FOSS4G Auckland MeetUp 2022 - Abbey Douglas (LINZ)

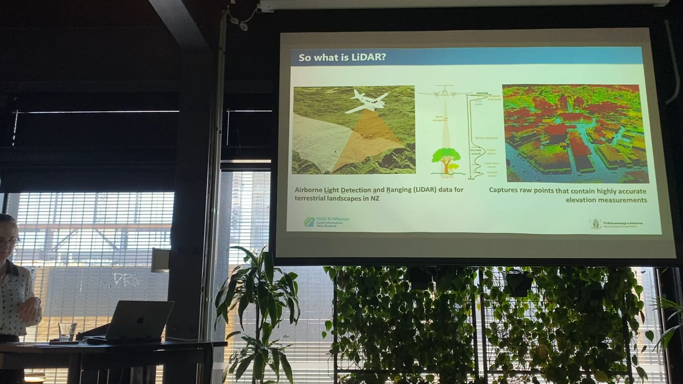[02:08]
So the image in the middle there shows you then an example of what the
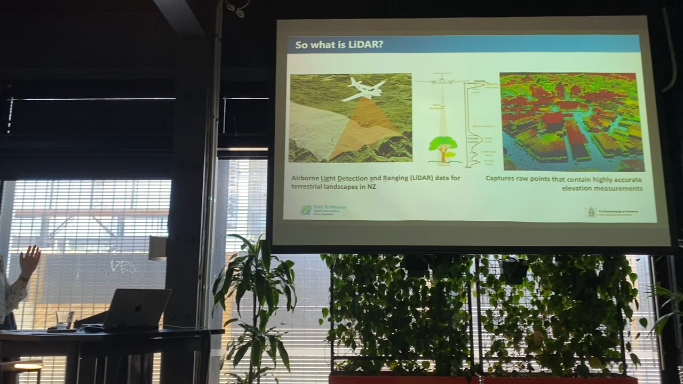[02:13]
light signature that gets returned to the sensor looks like.
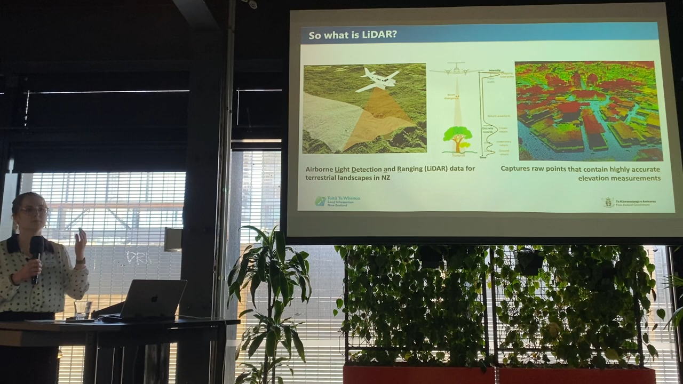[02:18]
And you can see that one pulse actually returns multiple points.
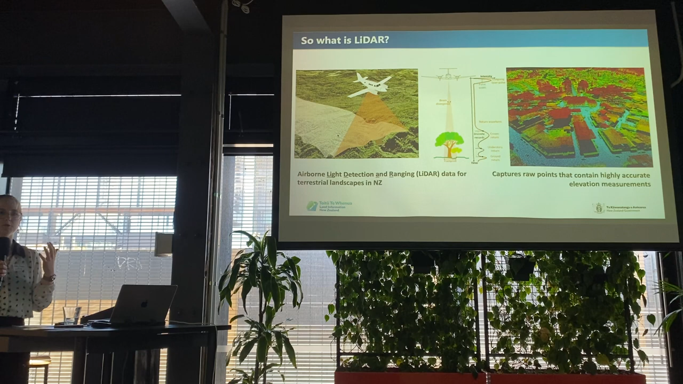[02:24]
So the image on the right, when there's multiple points in the 3D space, it's termed a point cloud. So this is another example of a point cloud. Each point has multiple attributes.